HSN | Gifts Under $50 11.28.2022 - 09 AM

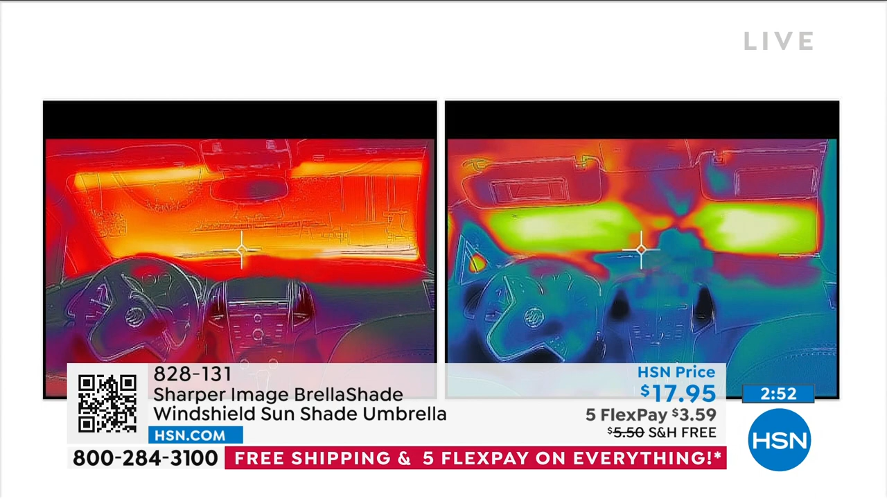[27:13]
It's going to be getting through there and it's going to be making your interior hot and starting to deteriorate your dashboard, your steering wheel, your seats, all those things.